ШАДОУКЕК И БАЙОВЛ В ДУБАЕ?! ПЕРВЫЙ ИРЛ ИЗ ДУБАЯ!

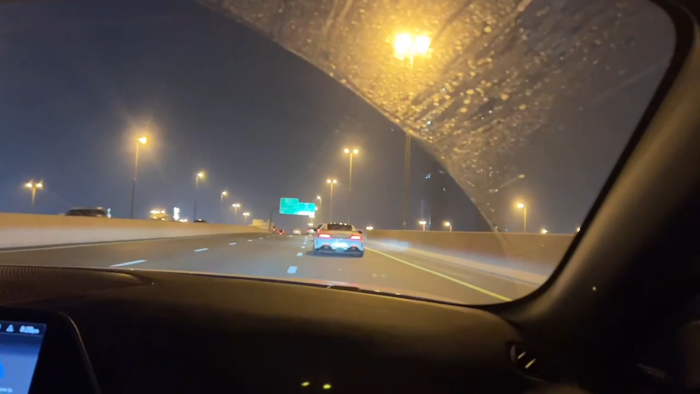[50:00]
Бля, какая это, что я уже словил камеру. А тут камера, наверное, не отображается, да? Тут нет. Я просто боюсь, что если в городе... КТ-шка.
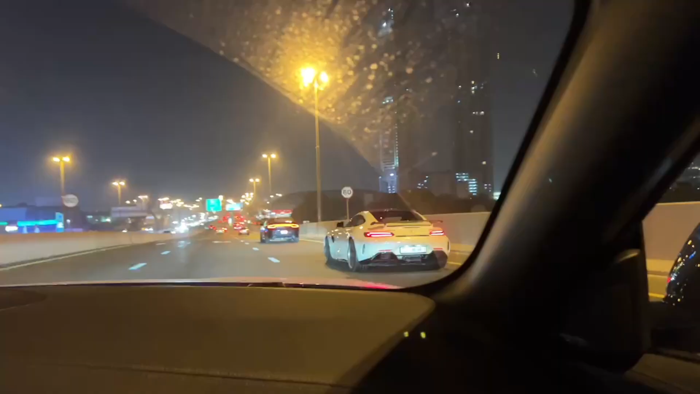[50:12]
Я просто боюсь, если в городе 60, то я уже на штраф попал.